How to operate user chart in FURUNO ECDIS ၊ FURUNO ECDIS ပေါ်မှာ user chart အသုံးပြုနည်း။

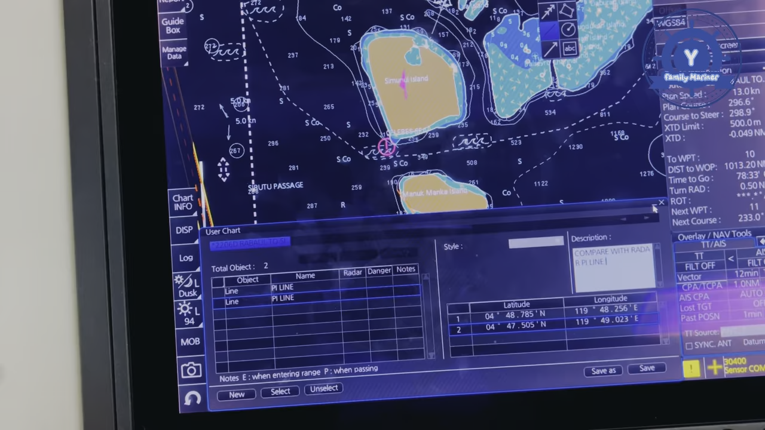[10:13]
airwave radar PNI ပေါ့နော် command wave radar PNI နာမည်ရှိတယ်ဆိုရင် rect နဲ့ ground တစ်ချက်ယူရတဲ့ကျွန်တော်ရဲ့ center ကိုသူရဲ့ intersection နေရောက်လာပေါ့နော်အဆောင်လေးတော့မတူနော်တင်မောနဲ့အပြိုင်ဆောင်ရမှာကျွန်တော်ဟိုဘက်ကိုဆောင်ဖို့လို့လုပ်နေရအဲဒီတော့အဲ 8.6 ပေါ့နော